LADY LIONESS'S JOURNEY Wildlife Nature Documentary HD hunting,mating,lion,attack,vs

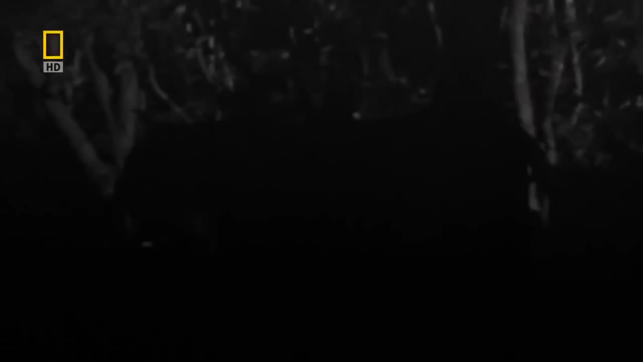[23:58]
I heard something, and then I looked and I saw something in the dark, and it was her.
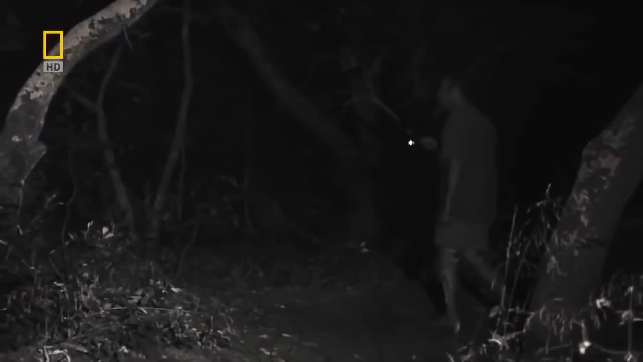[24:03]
But I was not afraid.
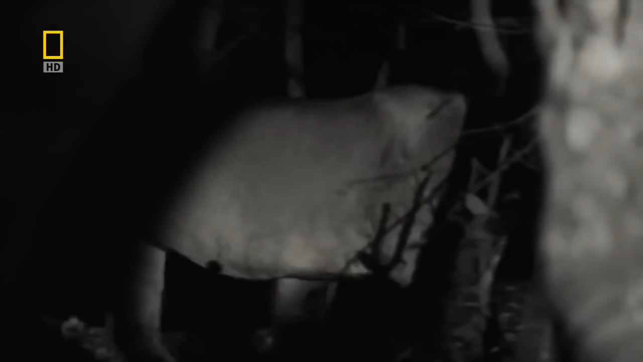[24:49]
Since then, she's come into camp every other night. Most wild lion prides avoid contact with people,
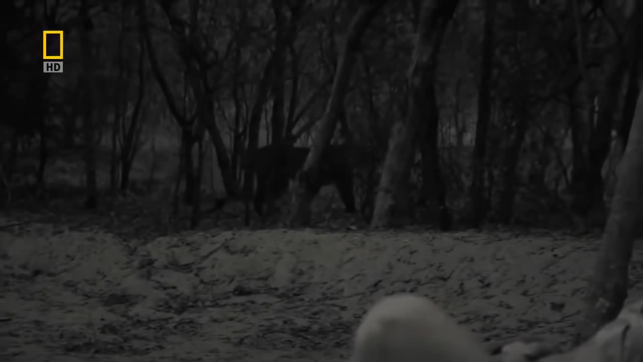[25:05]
We never fed her, and there was nothing for her to scavenge on.
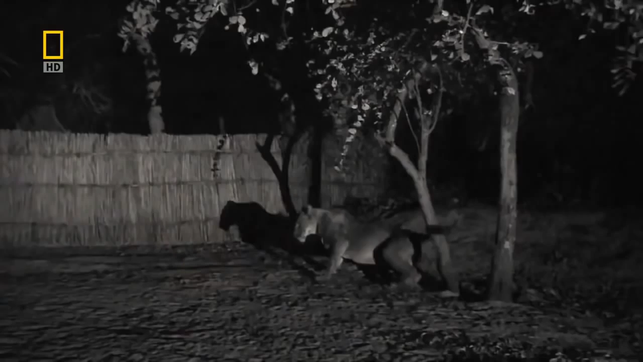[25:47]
I would fall asleep and listen to her purr. And the next morning, I would wake up and she was still there.